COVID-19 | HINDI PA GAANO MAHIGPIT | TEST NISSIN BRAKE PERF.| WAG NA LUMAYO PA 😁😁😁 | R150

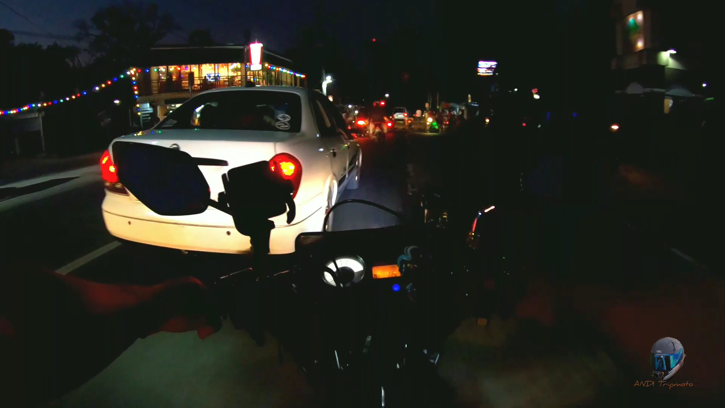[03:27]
Okay, sa mga ganitong kantuhan, mag-ingat-ingat ulit tayo. Daming mga tao.
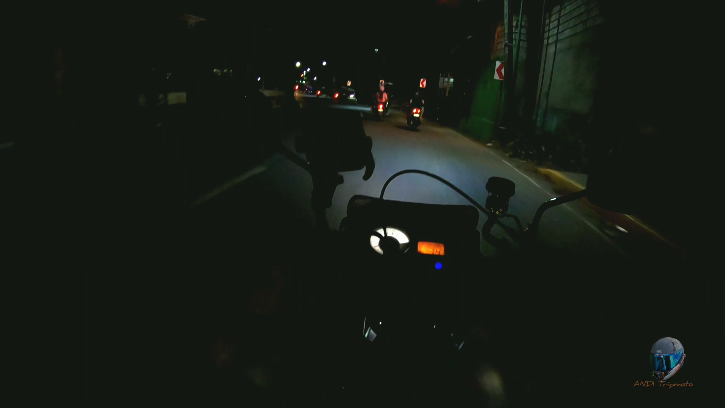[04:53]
Ayan! Sa traffic! Itong pinakaayaw ko sa parte na to.
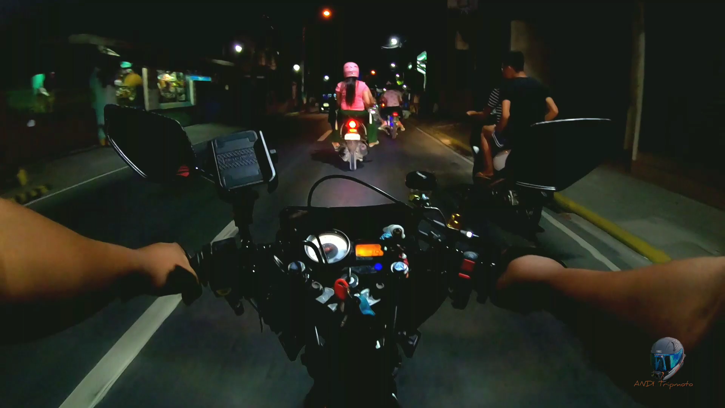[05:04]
Malalaking sasakyan din ang nataan dito. May shortcut naman tayo dyan, mga kaibigan, kaso dito yung daan papunta dun eh.
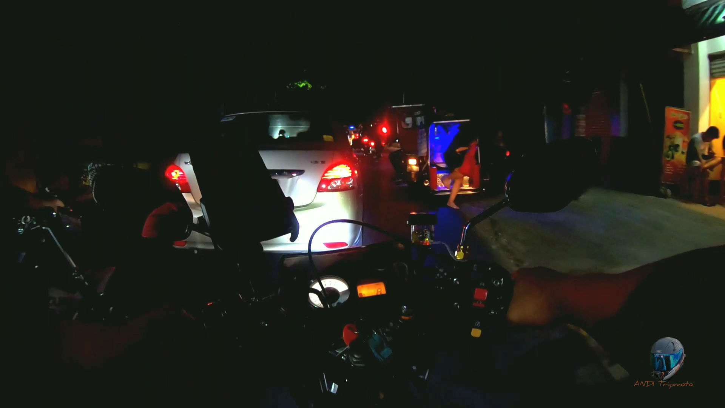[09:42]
Ayan, grabe ang traffic dito. Grabe traffic. Nausad naman, kaso parang nakakabad trip.